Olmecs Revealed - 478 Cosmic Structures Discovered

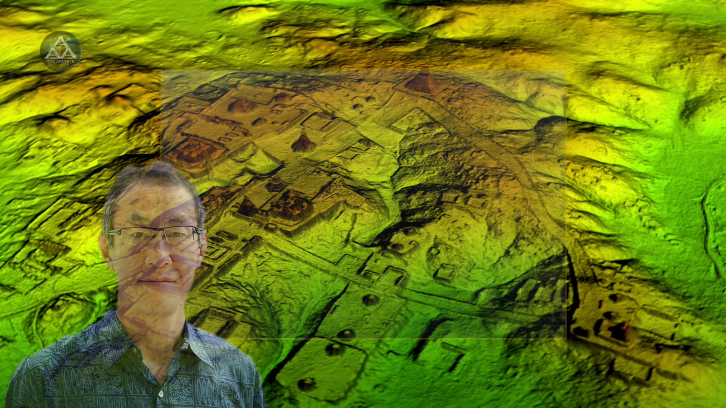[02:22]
a large and previously unknown rectangular earthen ceremonial space at san lorenzo it measures about 3300 feet by 900 feet or 1000 meters by 275
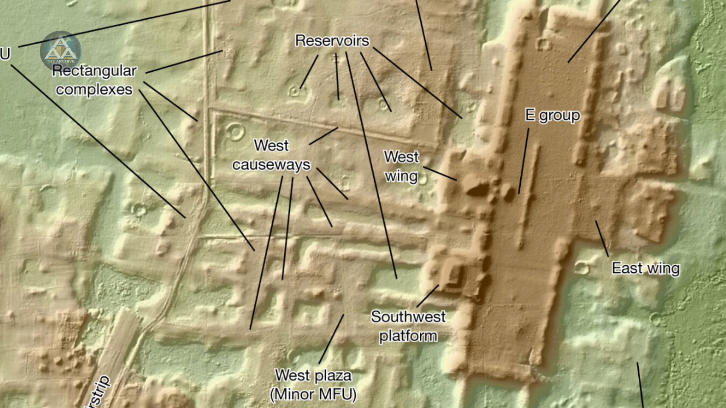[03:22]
described by inamata and his colleagues last year was found at a site in the maya region
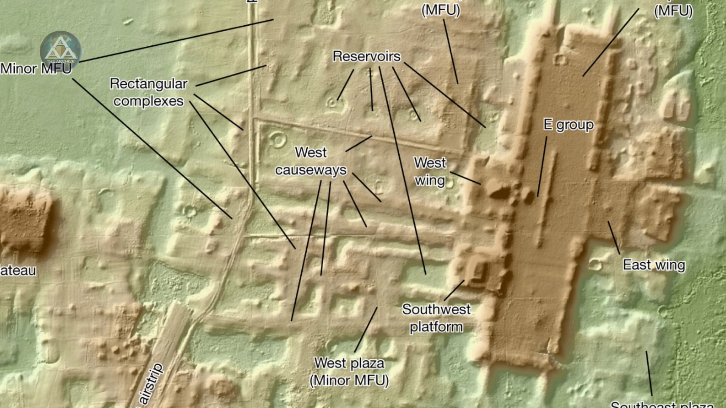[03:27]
in tabasco near the guatemalan border a guada phoenix is a 3 000 year old mayan temple that was built between 800 bc and 1000 bc it's the ancient maya civilization's oldest and largest monument the site is
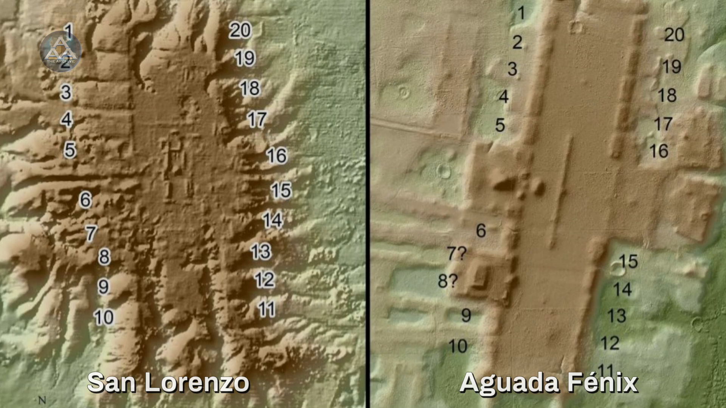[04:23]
a rectangular plaza flanked by edge platforms this tells us that san lorenzo is very important for the beginning of some of these ideas that were later used by the maya end quote researchers think that the sites were used in ritual gatherings and based on the way they are facing many